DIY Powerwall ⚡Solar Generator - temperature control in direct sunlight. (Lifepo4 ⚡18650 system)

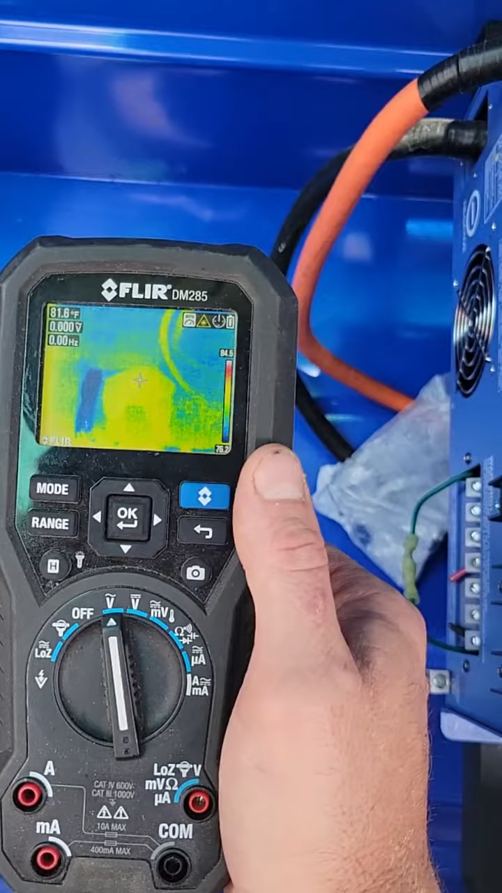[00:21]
On screen: spot 81.6°F
it just by putting a shade over the top to 81 and so
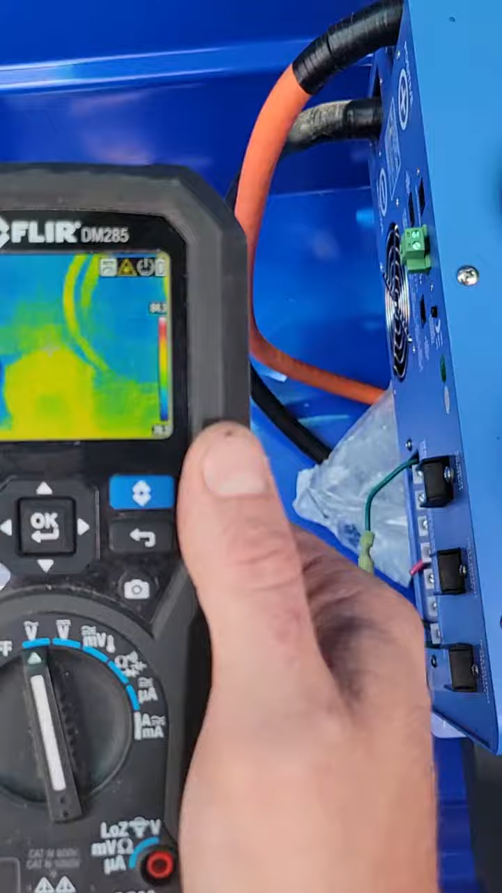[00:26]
I have these vents I installed here three on this side I still have one more to install on the other side here
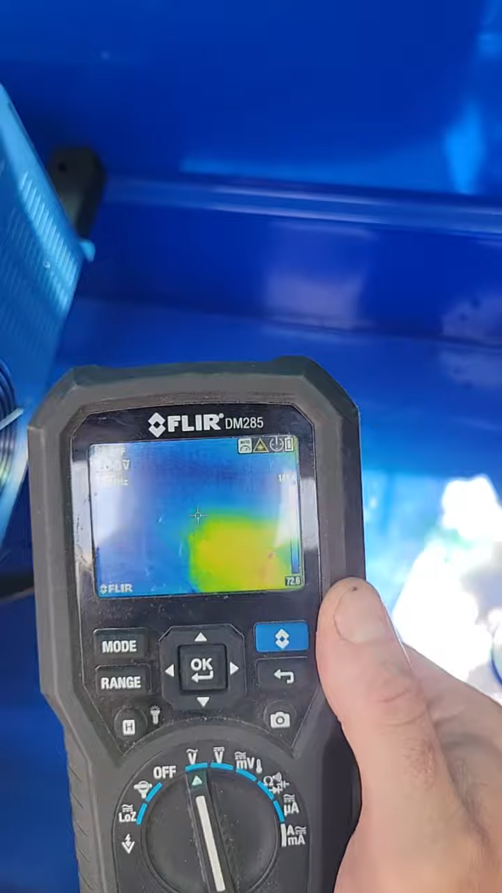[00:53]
in the direct pretty much sunlight even where it's almost
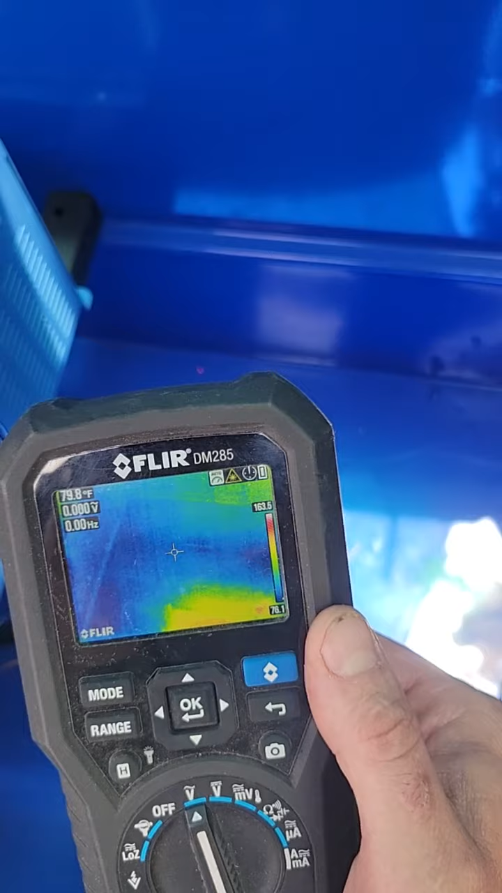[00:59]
On screen: spot 79.8°F
12 degrees almost 11 degrees cooler so when I come over here to the sunlight